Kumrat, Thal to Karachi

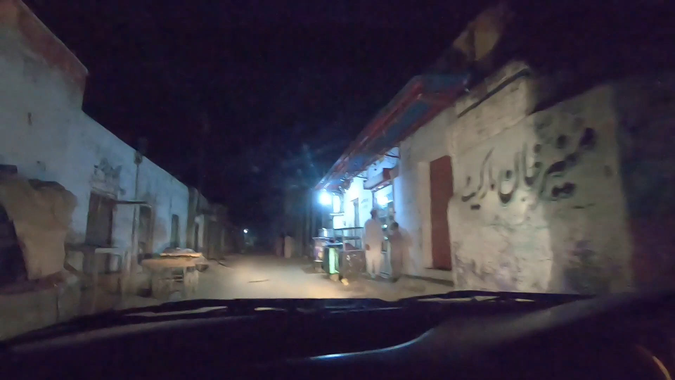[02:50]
ہاں لیکن یہ ہمارا کھاؤں ہے ہاں میں یہ ہی چینجنگ ہے آپ پتے ہیں لائٹیں جل رہی ہیں گلی میں
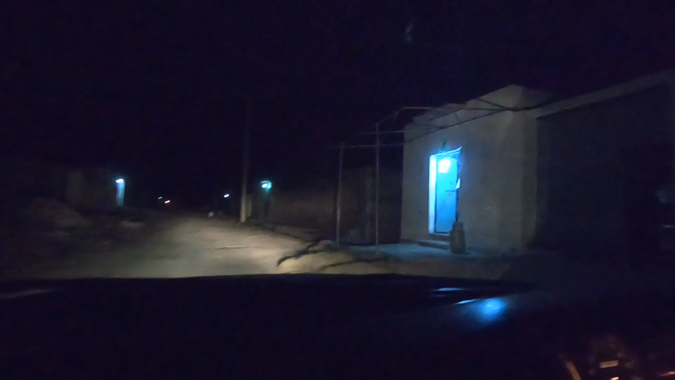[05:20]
یہ جو لائٹ جل رہی ہے اس کے ساتھ ہے یہ دکان کس کی ہے؟ یہ کسی کی ہوگی یہ ہارون لوگ کی ہے اس کا نام ہے باغیچہ ڈیری اور یہ سوابی اور مردان کے بیچ میں اور اس ٹائم پہ ہم لوگ کمرات کے بعد جو تل آتا ہے تل سے ہم نے ابھی تک جو سفر کیا ہے کتنا کلومیٹر ہے؟ دو سو چوبیس کلومیٹر تو ٹو ٹو ٹو ڈیری تر ہے ابھی تک ہم نے راستہ تے کر لیا ہے
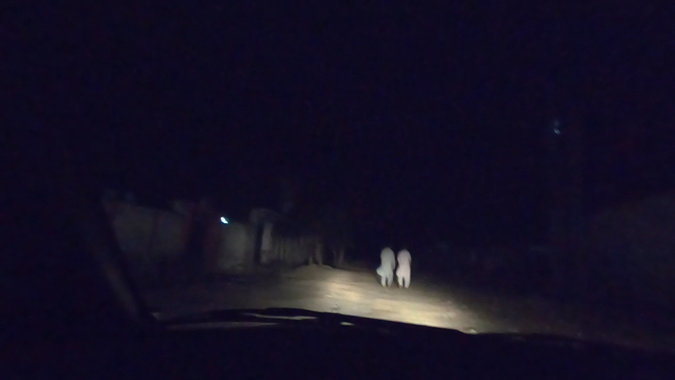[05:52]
کمرات کے باطل سے ہم نکلیتے ہیں دوبیر کو بارہ بجے نکلیتے ہیں